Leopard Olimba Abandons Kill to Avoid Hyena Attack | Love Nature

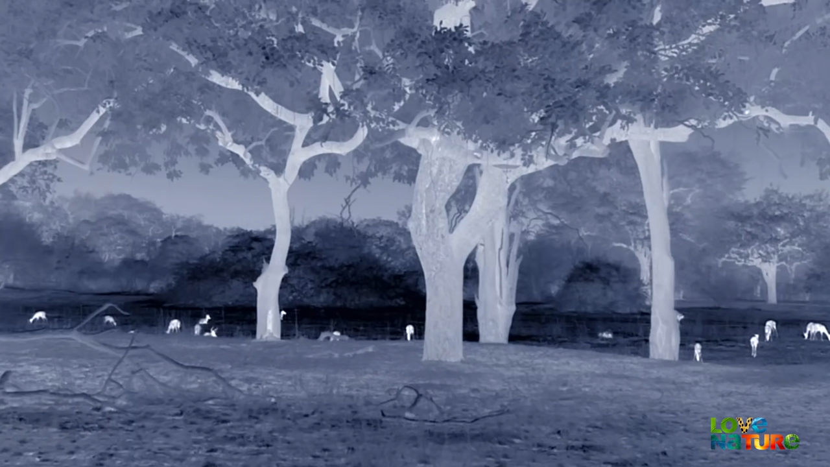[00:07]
it's been a tiring day it's almost too much bother to hunt a
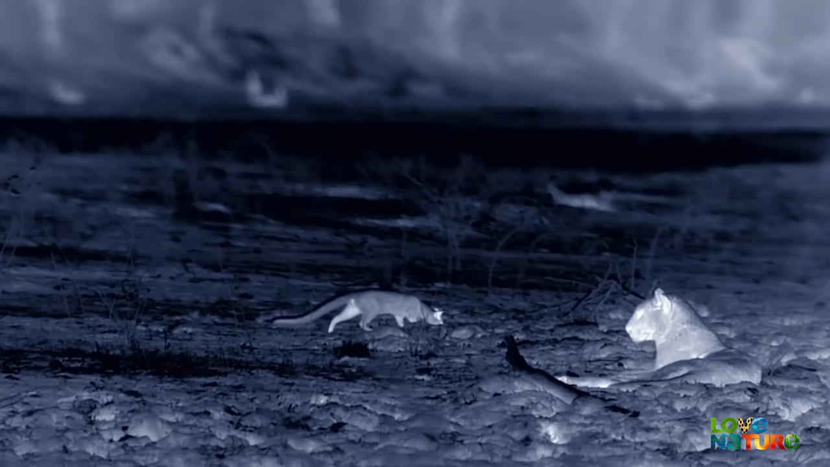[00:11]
genet takes full advantage of the cover of darkness it
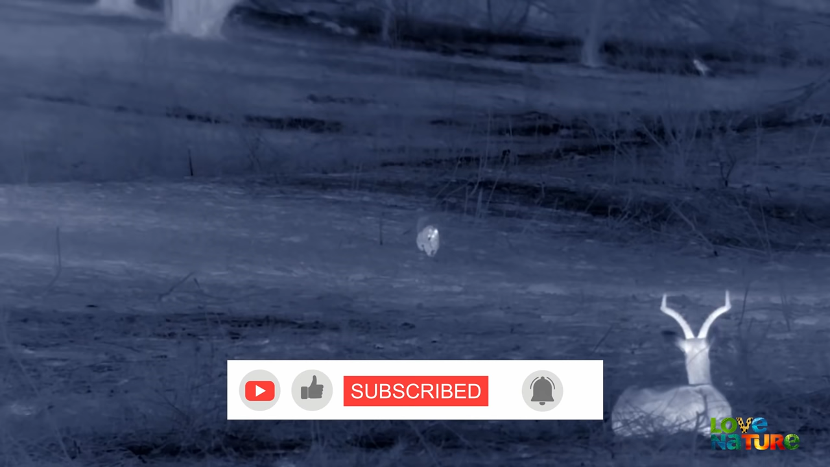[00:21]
can eat lizards and rodents but insects such as grasshoppers and moths make up half its diet Olimba's
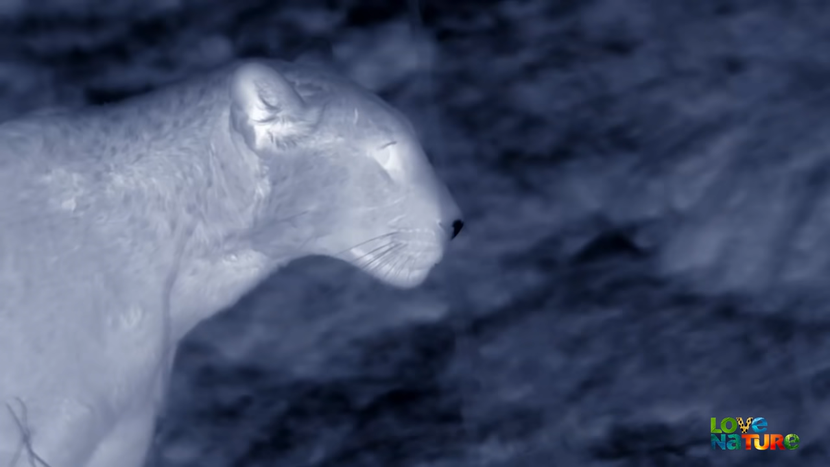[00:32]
not above eating insects either but she's hungry and sets her sights on
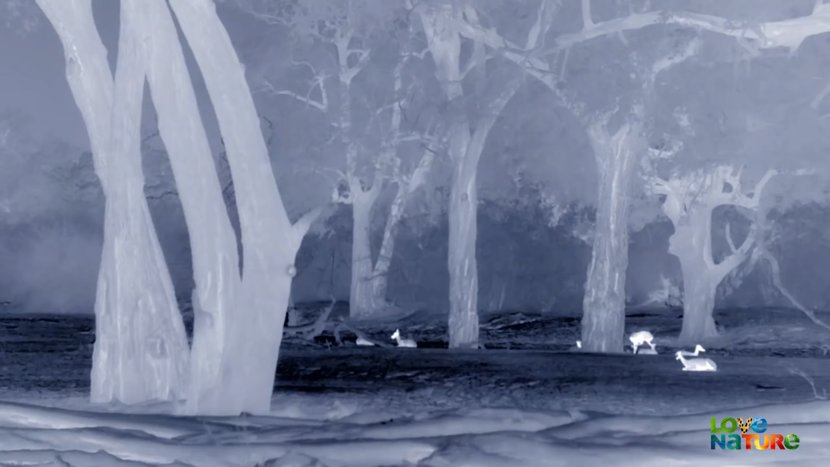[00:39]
something a little bigger Impala she needs to close the gap to within five meters of her prey
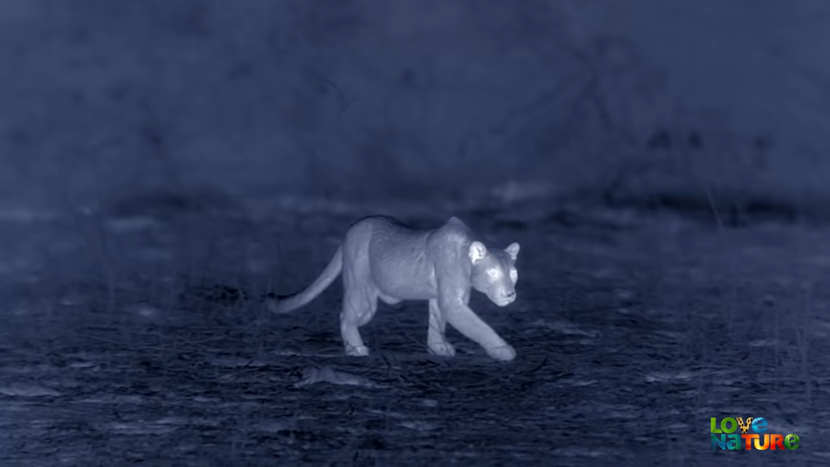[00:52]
her soft paw pads let her move in almost total silence and her eyesight is eight times more powerful than a human's so she can see well in the dark
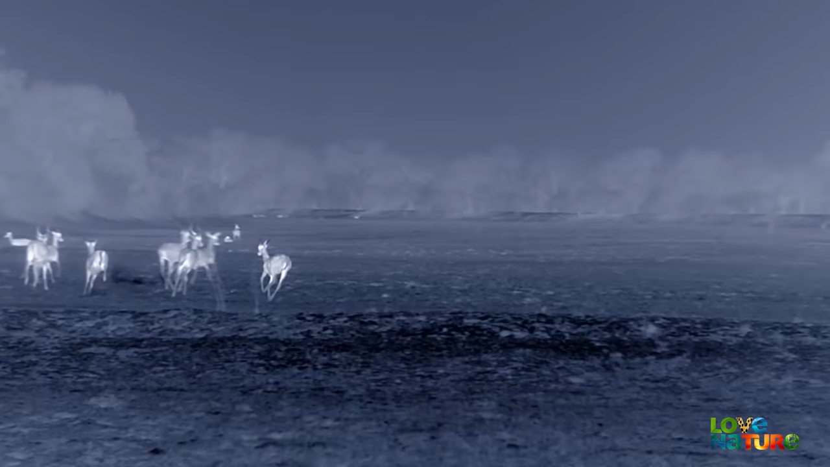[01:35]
but there are some things she has no control over a change in wind betrays her scent it's unfortunate for the young leopard and now alarm calls mean that every animal around here will be on high alert
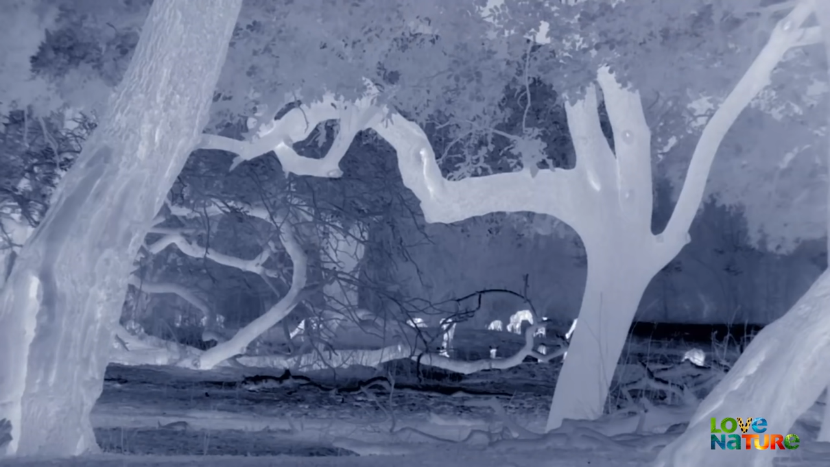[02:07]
this time she waits for her prey to come to her
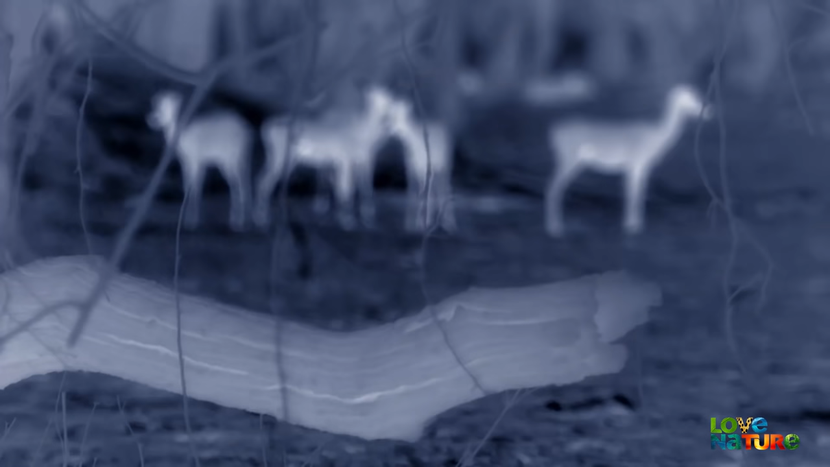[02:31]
patience must be part of every leopard's playbook
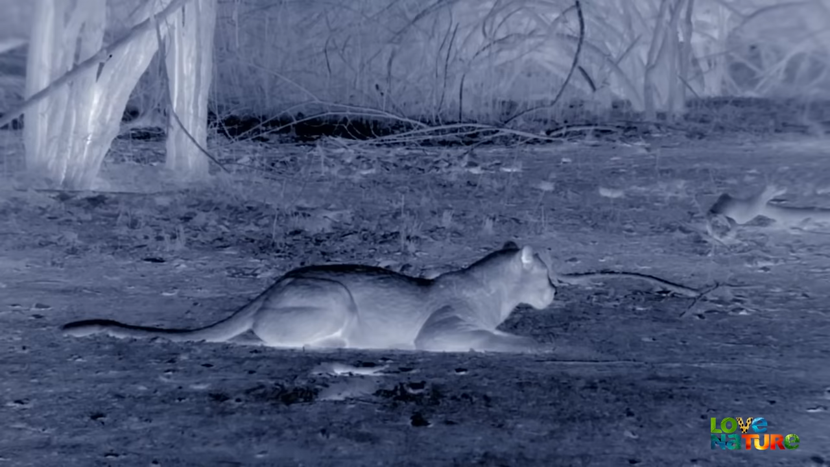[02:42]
she sees an opportunity she sees an opportunity she sees
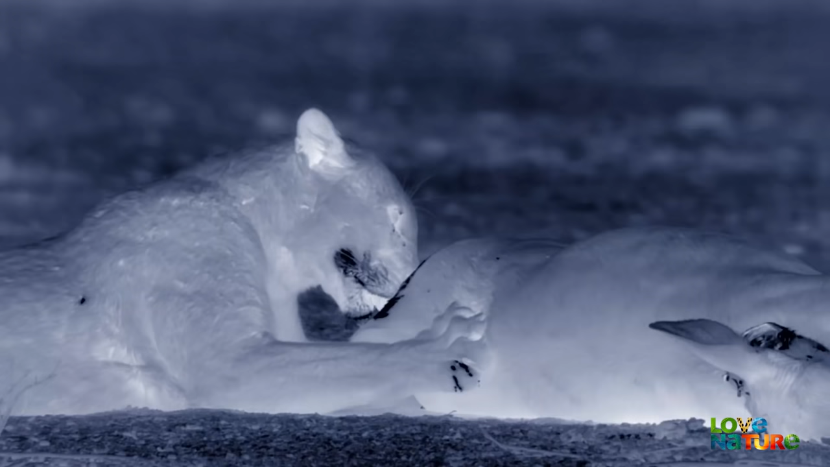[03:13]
The adult Impala could keep her going for a week, if she gets to keep it.
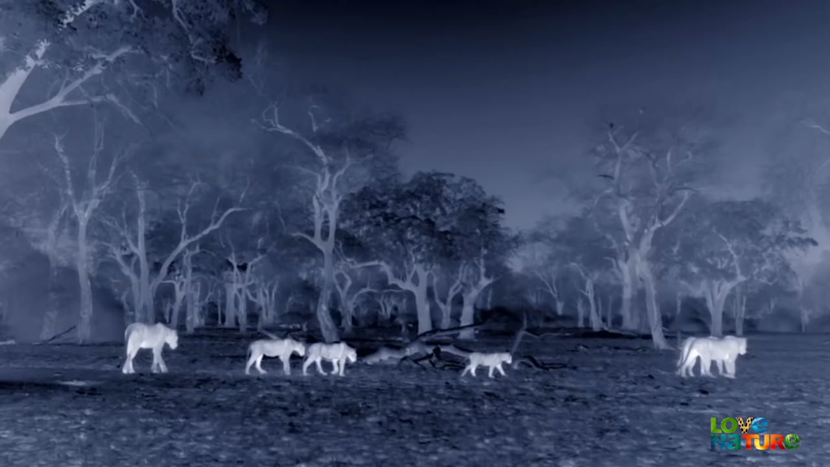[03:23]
The Inseifu pride is on the prowl. If the lions get wind of her kill, they'll steal it. But they're focused on something else, a pair of sleeping warthogs, oblivious to the danger.
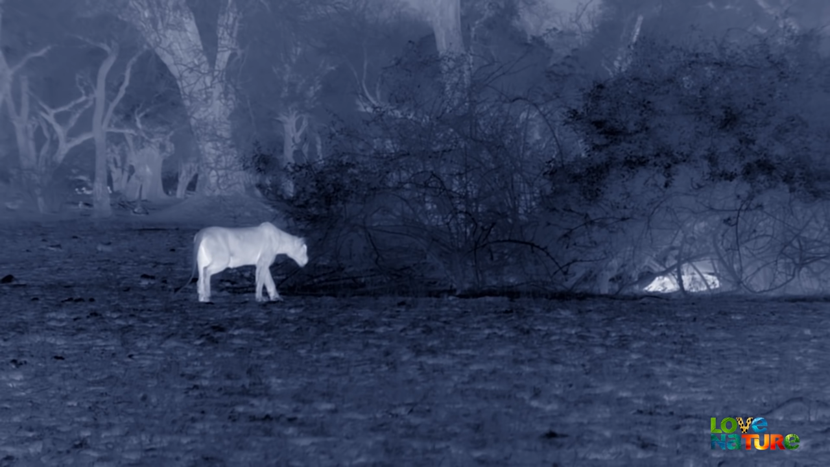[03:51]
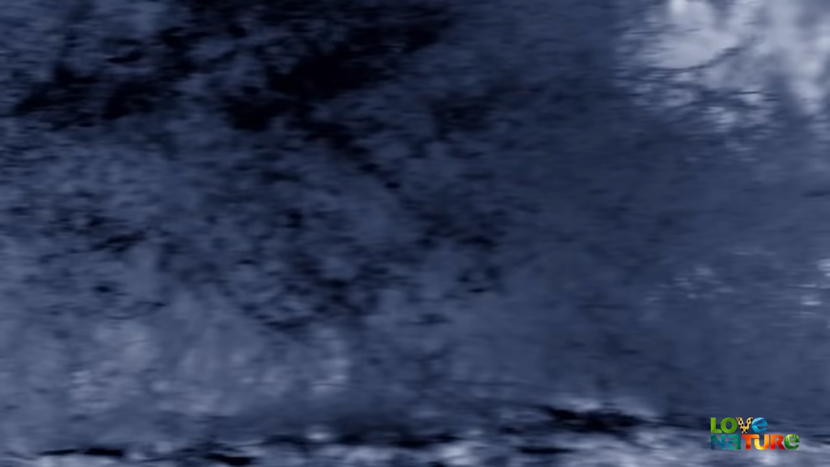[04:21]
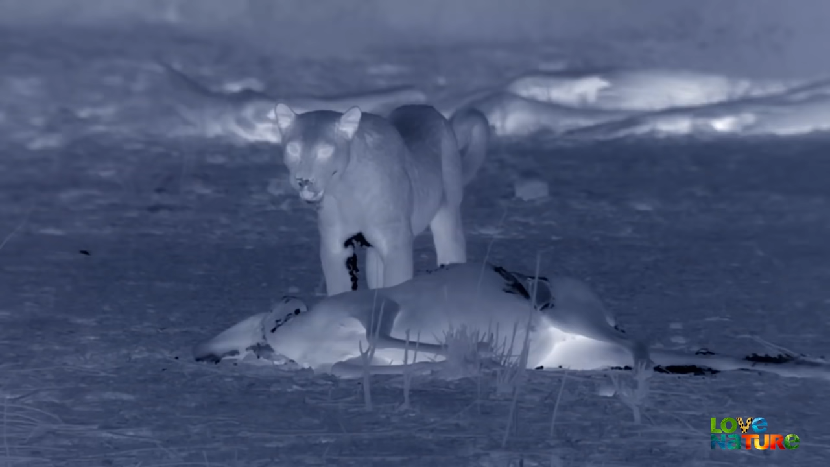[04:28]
With the lions distracted, Olimba seizes her chance to make a getaway. A warthog is already a small meal for a large family.
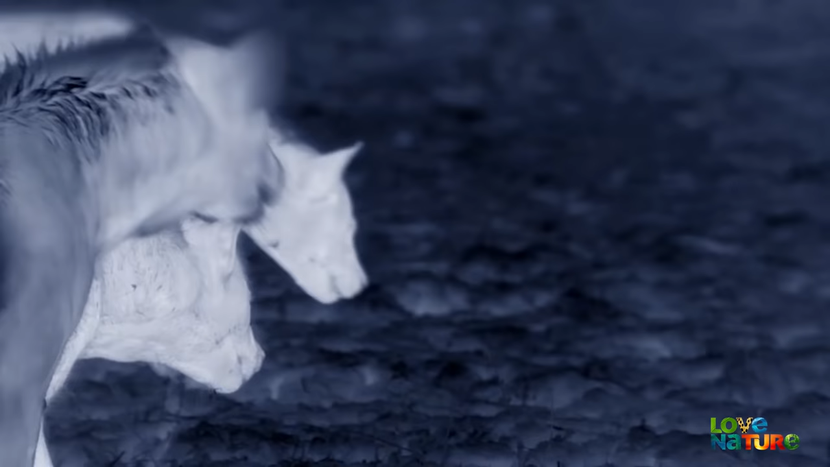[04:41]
And there are some unwelcome guests.
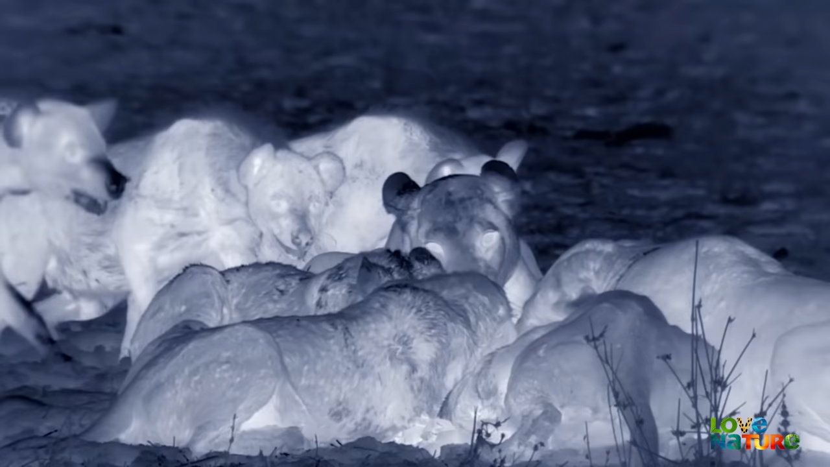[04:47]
Hyenas have been trailing the lions all night. They're bold. And now, they want in on the action.
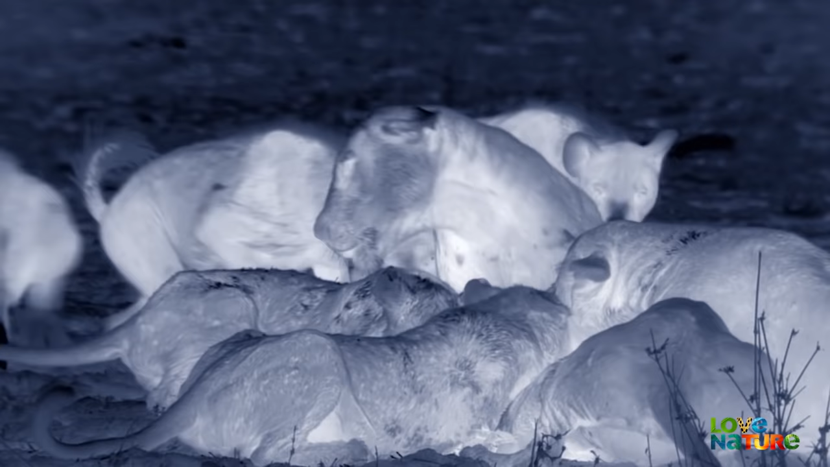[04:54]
Excited hyenas are the noisiest animals in Luangua.
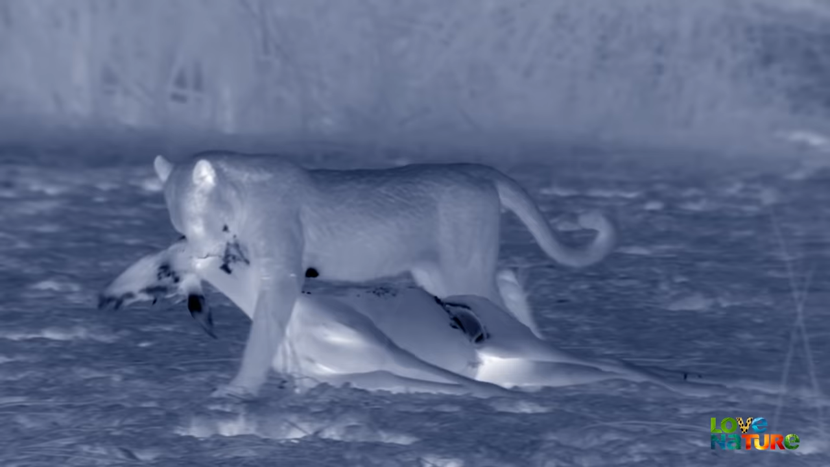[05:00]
Their calls will draw other hyenas in like a magnet. Olimba's in trouble.
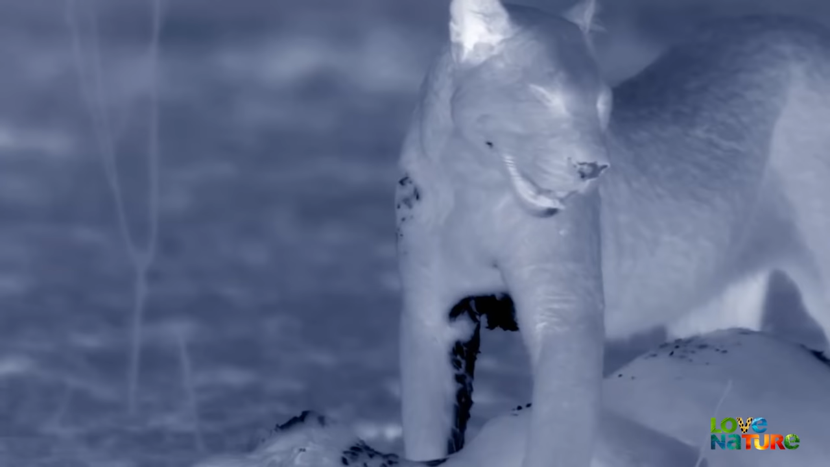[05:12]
She's exhausted from her hunt. Her kill weighs over 50 kilos. And the place will soon be swarming with scavengers.
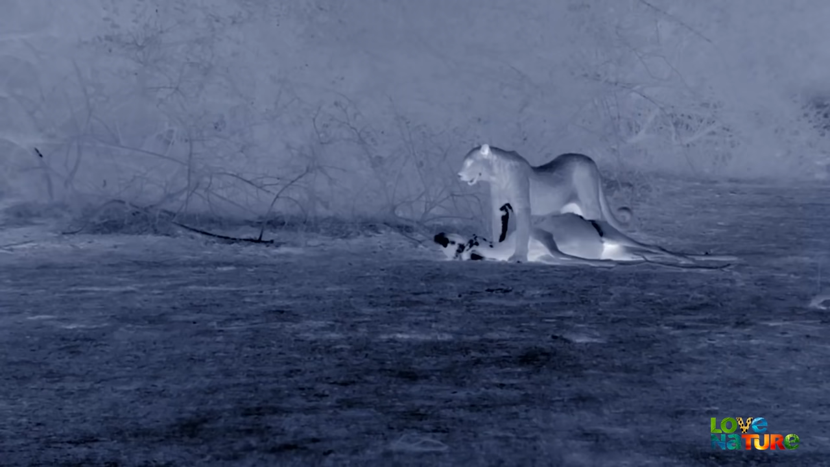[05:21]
She must move it to safety now.
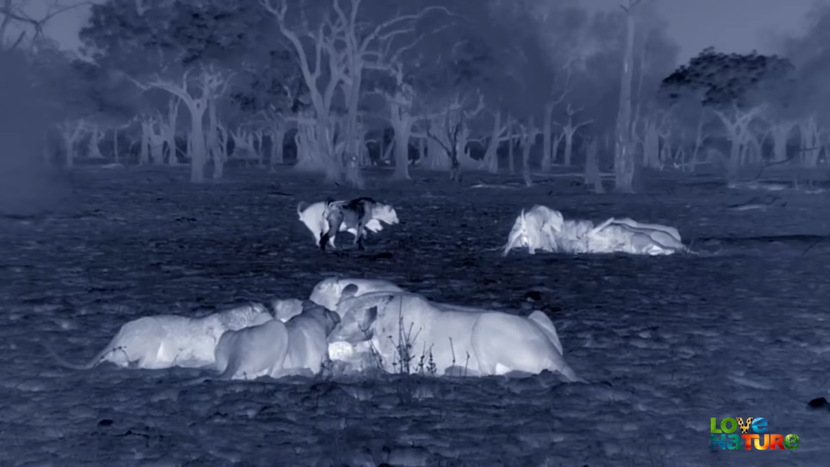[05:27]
Even the lions aren't safe with hyenas in numbers.